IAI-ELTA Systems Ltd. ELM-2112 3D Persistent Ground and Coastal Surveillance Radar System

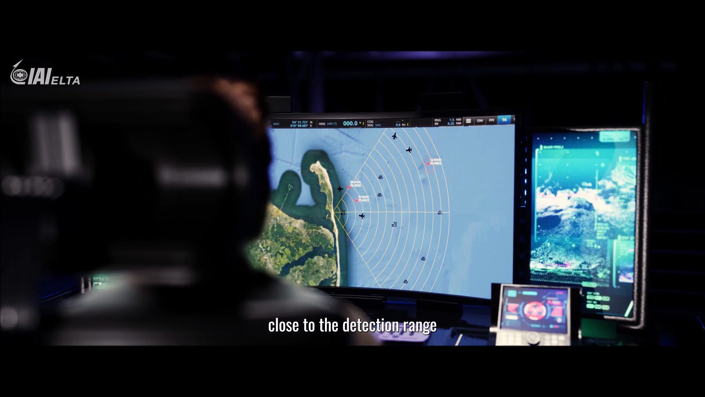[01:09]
These radars accurately classify targets close to the detection range, hence enabling maximal response time. Is it a bird?